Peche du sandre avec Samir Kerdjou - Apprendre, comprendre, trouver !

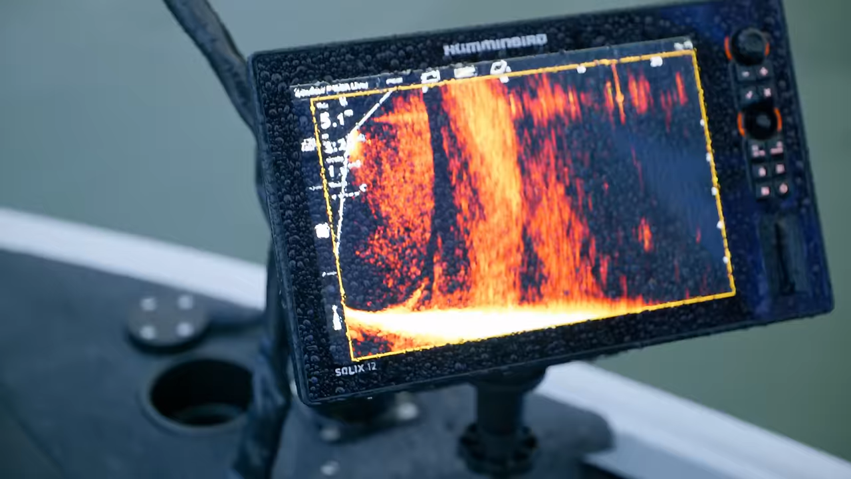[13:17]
Elle est correcte. Ouais, beau ça.
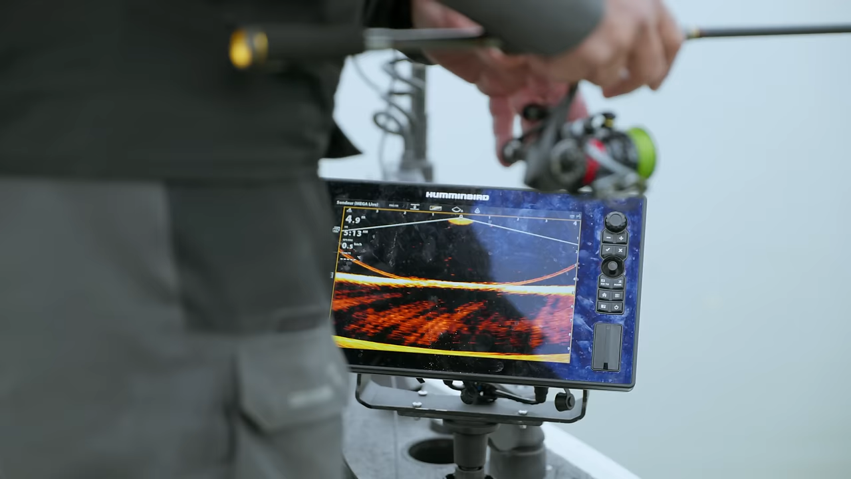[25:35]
T'as vu, il est venu se coller au leurre. Il a pas pris. Hein.